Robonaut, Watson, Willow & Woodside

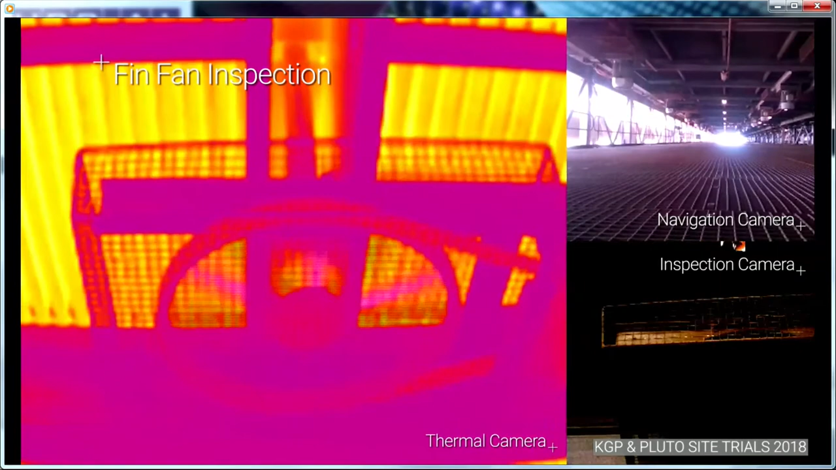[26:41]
Actually, could you stop this video right here just for a second, just pause it? Yeah. So this is a FinFan deck. So an LNG train is effectively a giant refrigerator. And so we actually take methane gas, same stuff you cook with, cryogenically glue it to minus 160 degrees Celsius, turns into a liquid, we ship it around the world, keeps the lights on in Tokyo. Right. So effectively the FinFan deck is the back of your refrigerator. You go and touch the back of your refrigerator, it's hot. Yeah, this is hot up there too. 50 to 60 degrees Celsius. This is where we dump all the waste heat effectively to atmosphere.
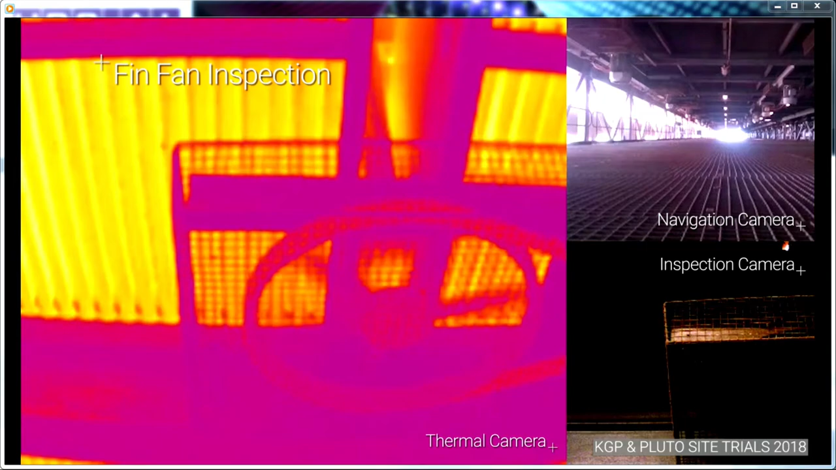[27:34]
But we necessarily don't want people up there. And so we're looking at the acoustics, fixed sensors, and now a combination of mobile acoustics, mobile thermal sensors to actually, you can start it up again, thank you. To see, actually monitor the condition of the equipment.
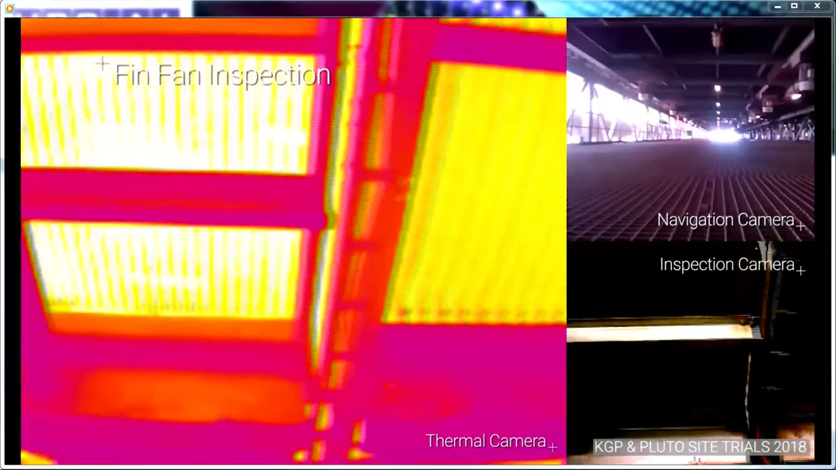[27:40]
To see, actually have our operators, if they do have to go up there, make sure that they actually have to see three pieces of equipment, not 930.